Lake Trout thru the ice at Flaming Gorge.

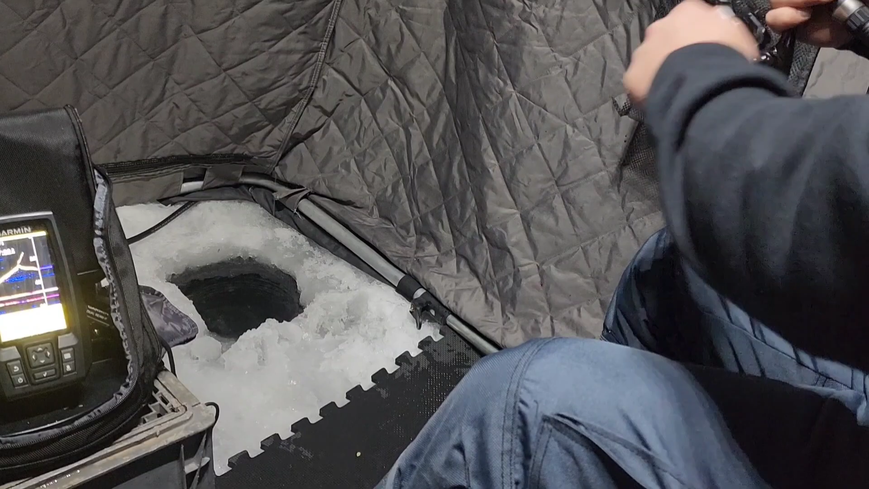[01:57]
I don't think he's on there anymore. Oh, there he goes. Oh, yep. There went the fish down, and there went the lure up.
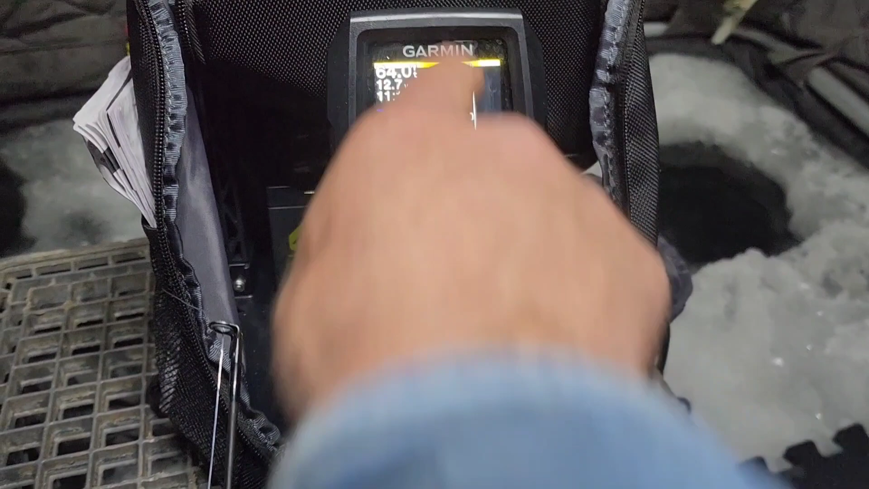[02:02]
There's still one down there, though.
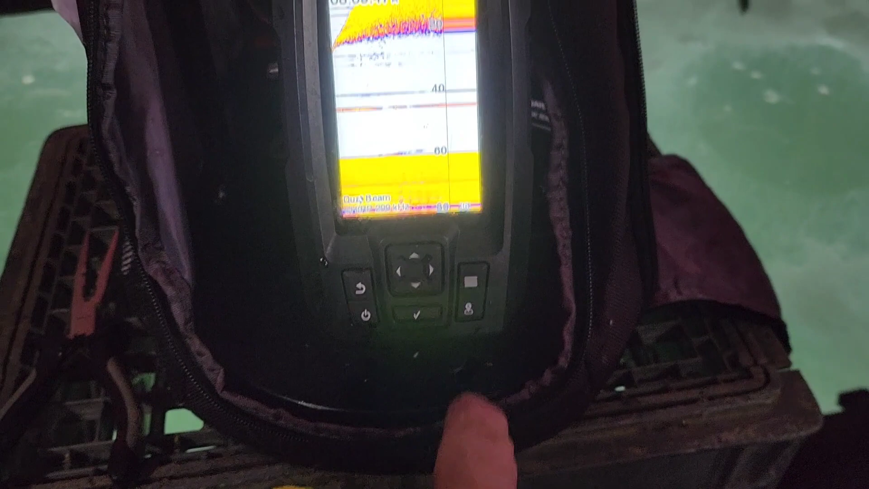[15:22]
I had one coming up and he was just sitting right there not moving, and then that fish followed me up and then bam, hit Cameron, which is what I did to him last night.
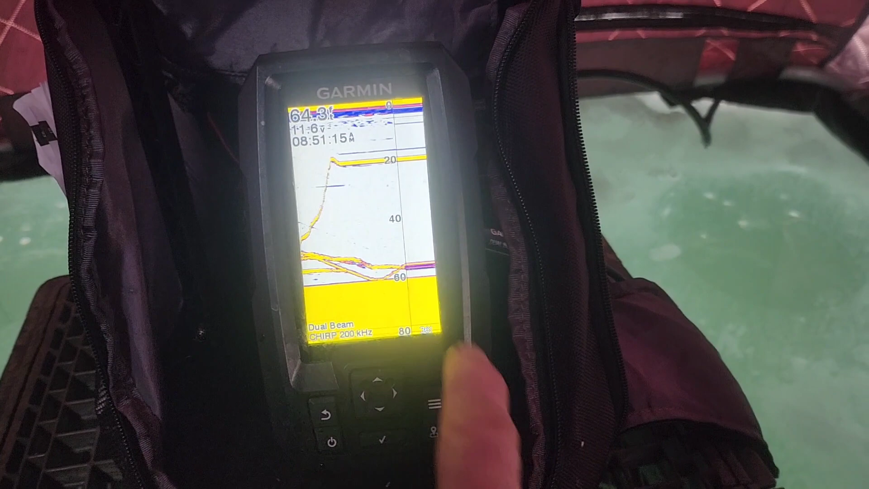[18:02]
Okay, no pressure, but Cameron's gonna catch a fish on video. Fish Cameron. Fish pursuing. This is me up here.
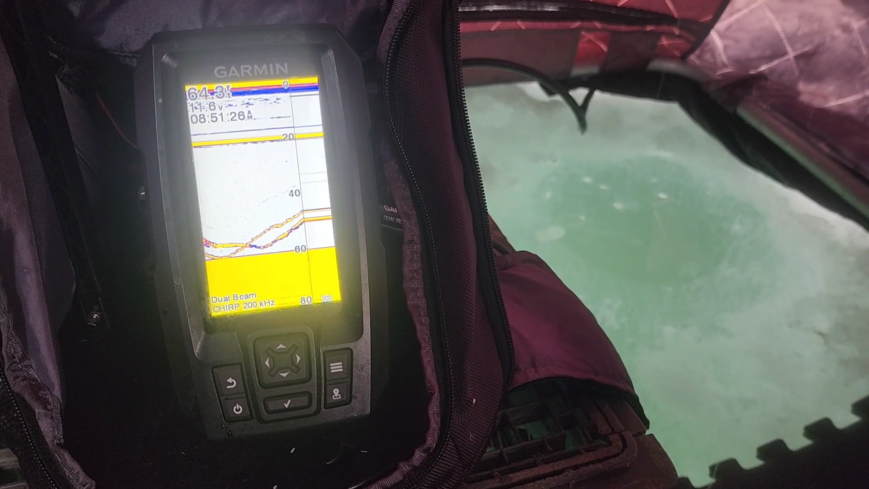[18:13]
Fish coming in. I slowed down too much. They haven't been liking going over that 40-foot mark.
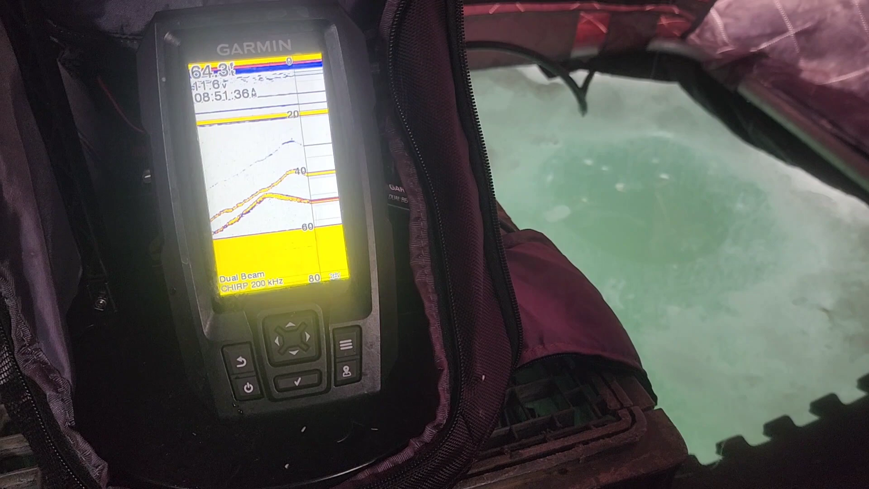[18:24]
Yeah, there's a barrier here about 40 where if they're not committed, they just won't go over that. You got to match their speed just perfectly enough to give some intensity,
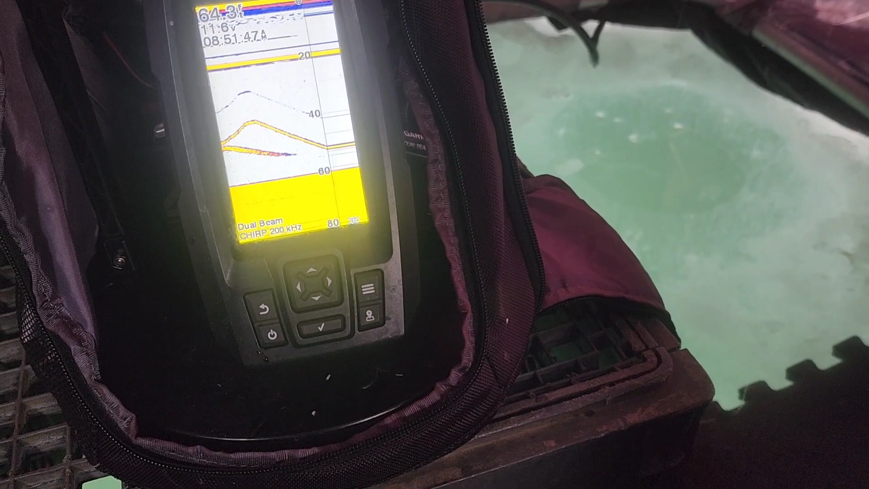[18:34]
but not so slow that they don't feel like you're not trying to get away from them. Okay, there he is.
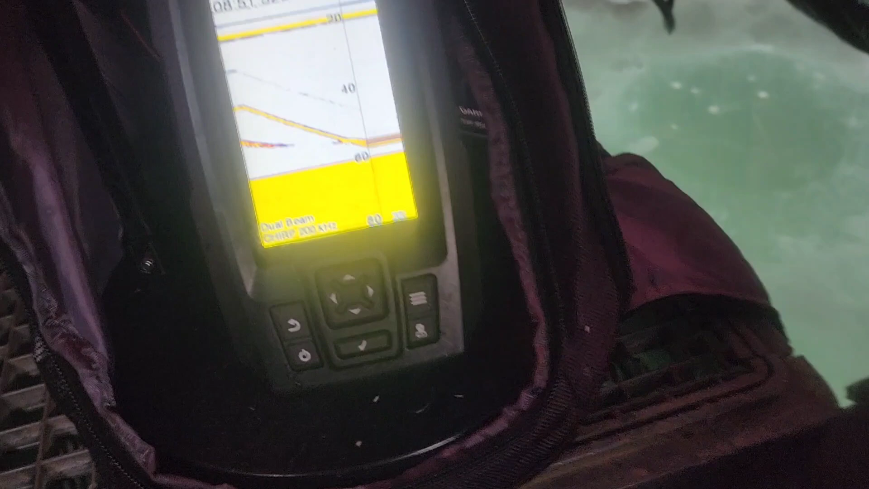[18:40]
He does not care what you're doing.
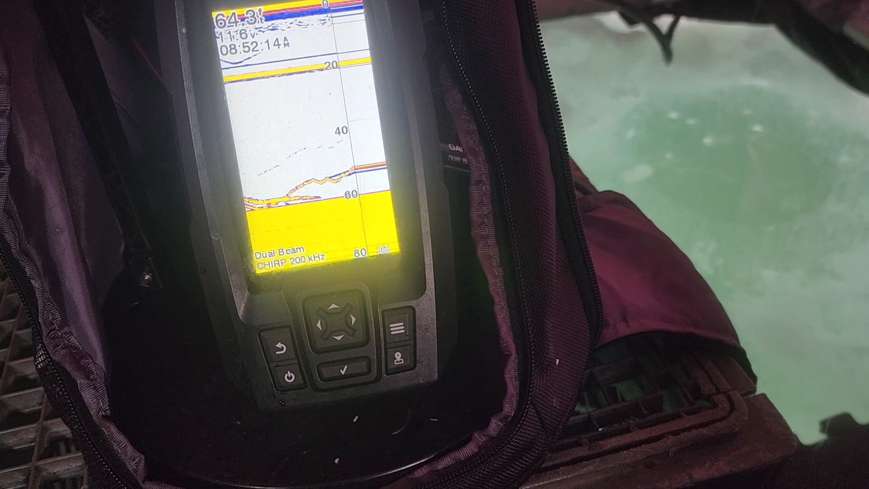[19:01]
Another one coming in? Yeah. Two more? Well, that's air bubbles.
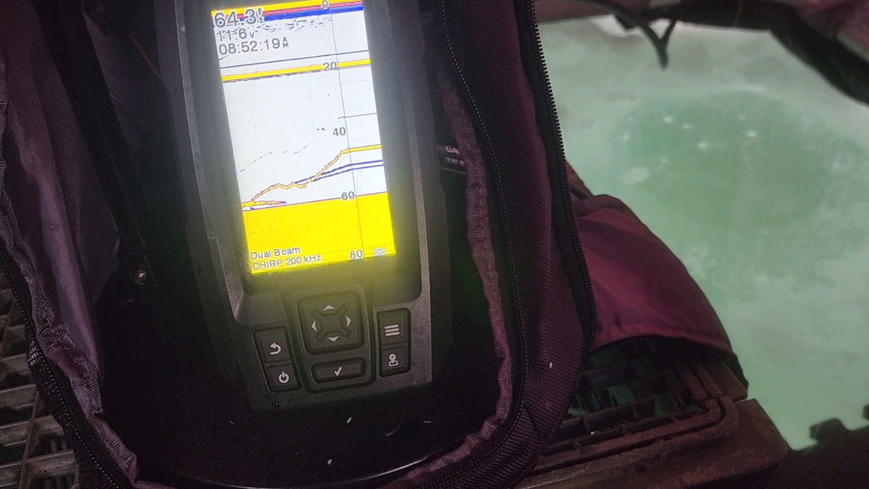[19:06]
Ah, dang. Paused probably a little bit too long on the bottom. There went your chance for YouTube fame.
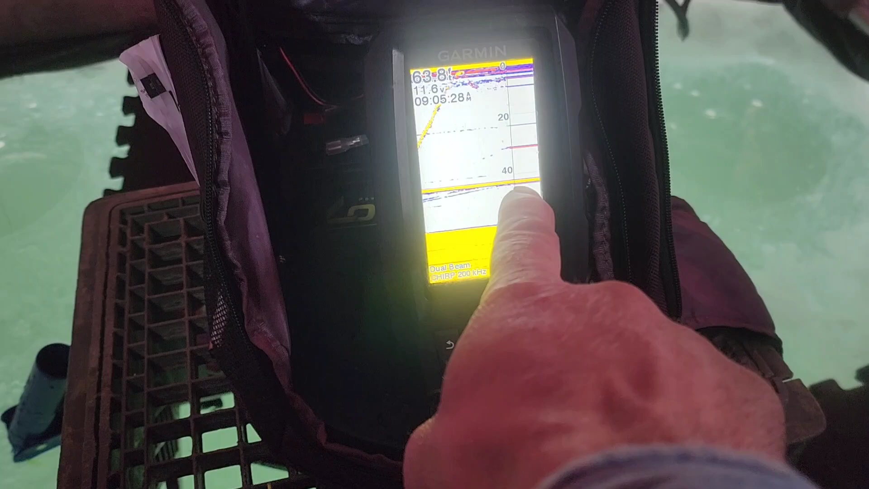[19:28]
I said, "Yeah," and bam, they hit him. And he lost him right there.
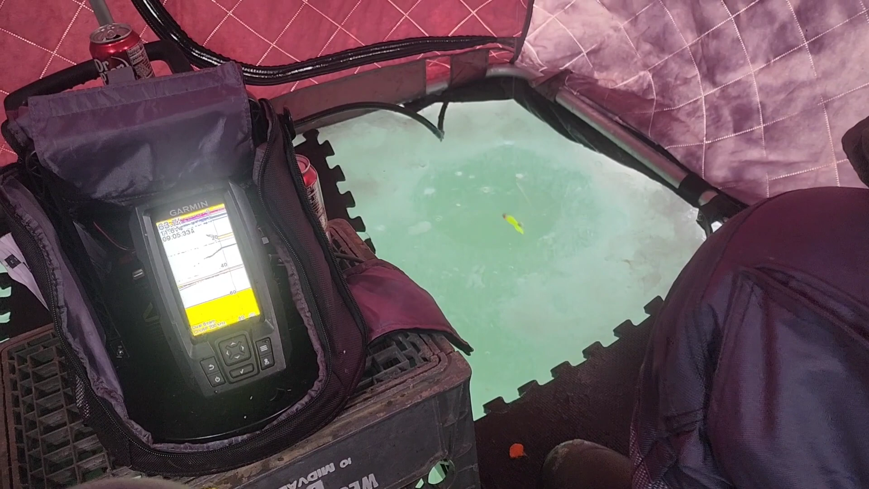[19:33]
I saw him right here. He was a good fish. He was probably about that big.